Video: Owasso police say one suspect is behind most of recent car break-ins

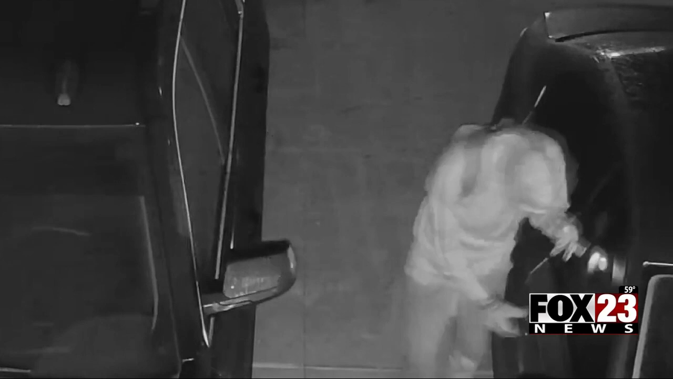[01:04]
He's wearing some sort of mask or built-in cover over his face. He always has a flashlight. It looks like a smaller flashlight. Black shoes with white soles are very evident in all the videos.
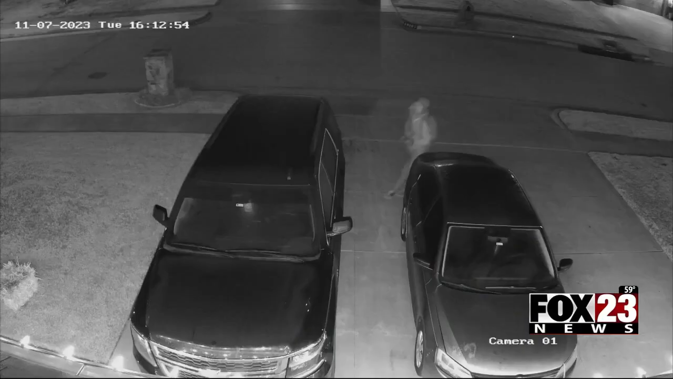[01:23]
Video shows the thief walking up to a car, looking inside with a flashlight for anything of value. If it's locked, he typically moves on to find an unlocked door. But now, police say the thief has started breaking out windows to take what they want. We have a great neighborhood and everything, and I hate to hear this.